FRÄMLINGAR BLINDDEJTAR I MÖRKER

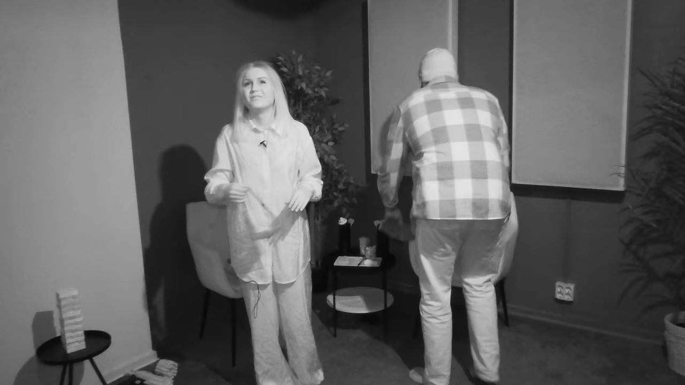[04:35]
Det ser så jävla stelt ut. Damerna först. Åh vad snällt. Men vänta nu.
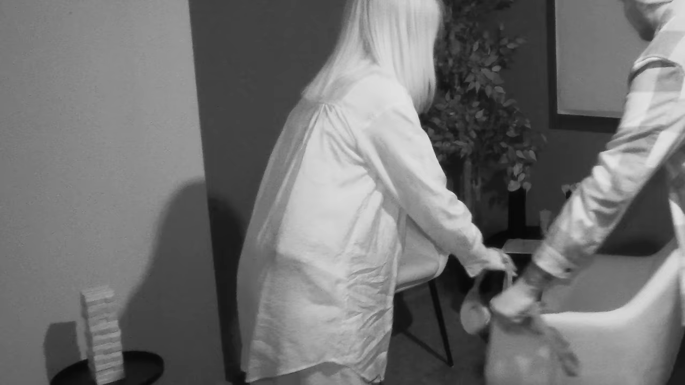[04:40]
De har ju skuggor. Och det verkar ju lysa i rummet. Lurar du oss? Nja.
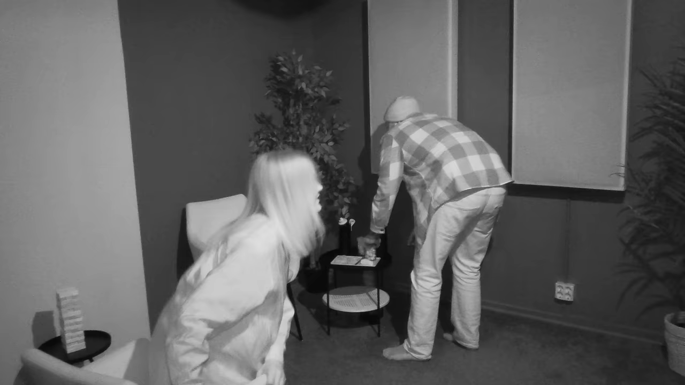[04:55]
Hahaha. Oh my god. Okej vänta du sitter där. Du måste finnas en stol bakom dig. VAKOM.
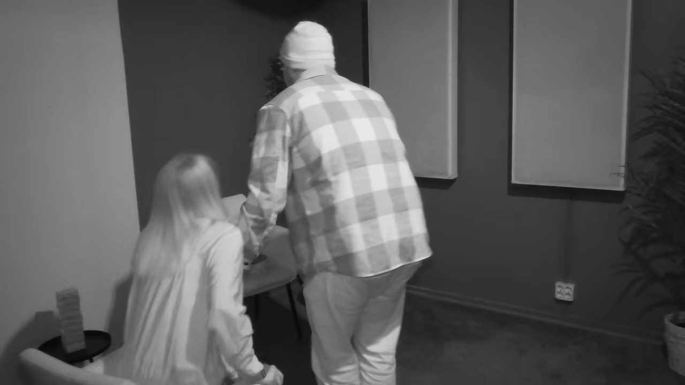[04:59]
Hahaha. Vänta.
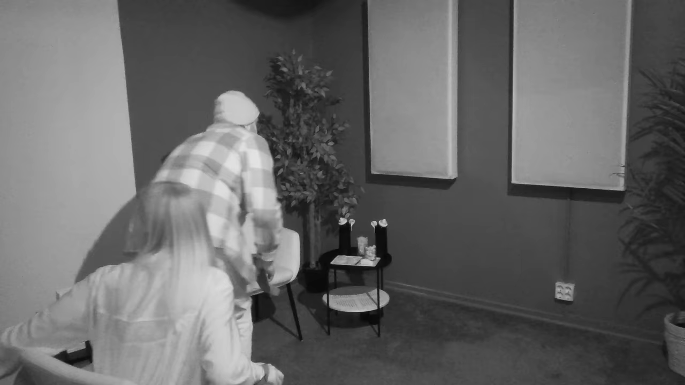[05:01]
Här finns en till stol. Okej ja.
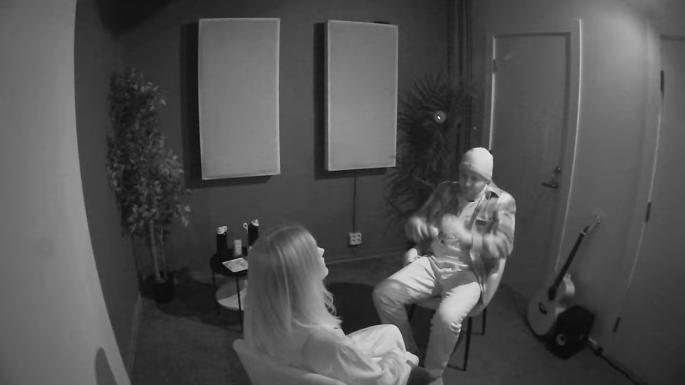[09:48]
Och för vissa är det att äta. Är du hungrig? Inte jätte. Hur har hon tänkt att de ska få få göra mat till? Det står en. Jag vet inte om du ser det men det är en skärkbricka. Och lite osta, oriver och kex.
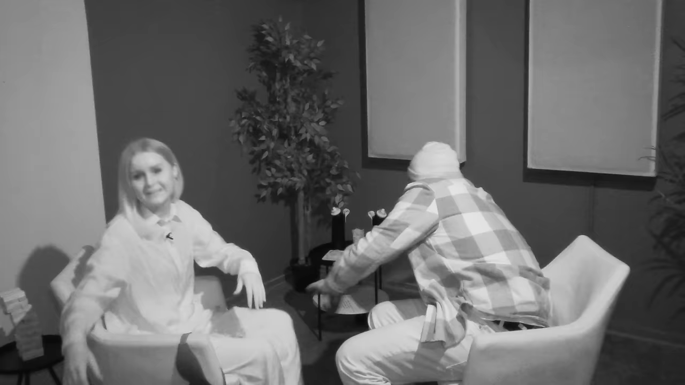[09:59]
Åh jävlar vad trevligt. De ska bara hitta det här. Nu är hon i.
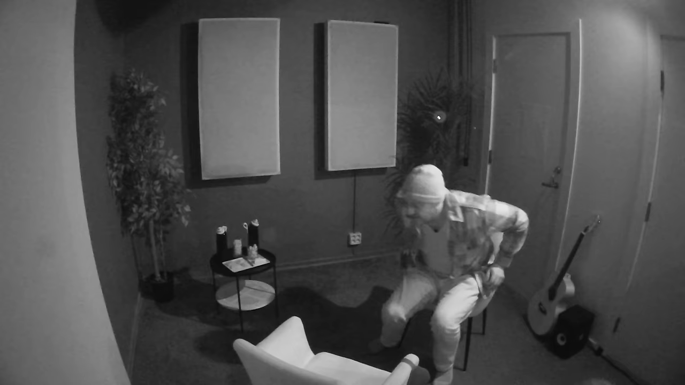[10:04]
Nu kryper hon ju omkring på golvet.
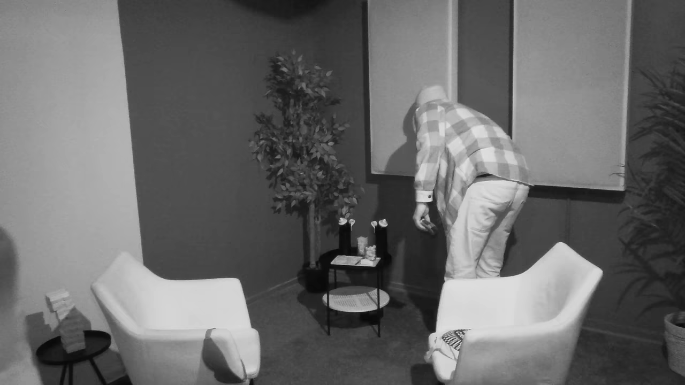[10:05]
Här är en vägg. Och vänta. Den tror jag att du har gömt mat bakom.
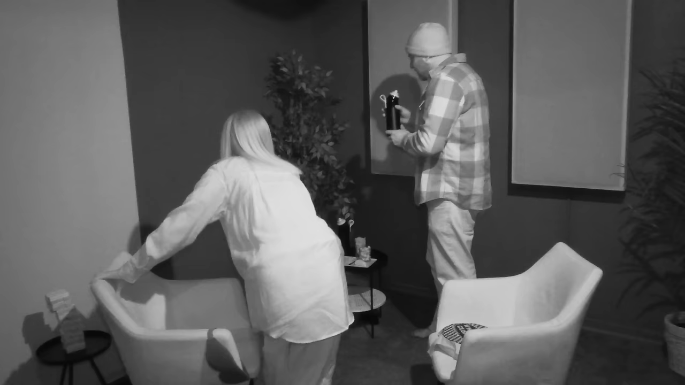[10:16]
Det är någon typ av flaska. Se inte att det är alkohol. Det är ingen alkohol tror jag. Så jobbigt. Råka dricka alkohol.
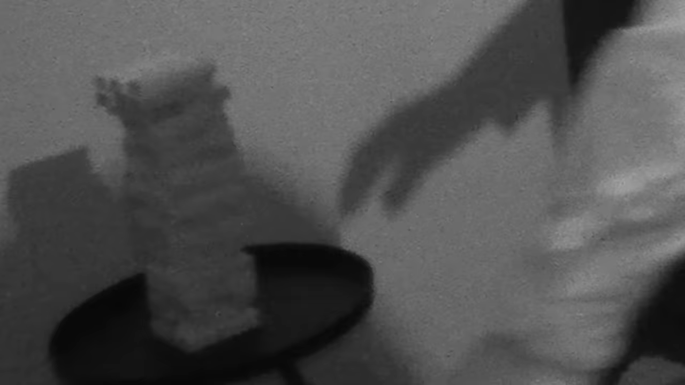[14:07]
Åh gud Emil är otroligt nära kameran.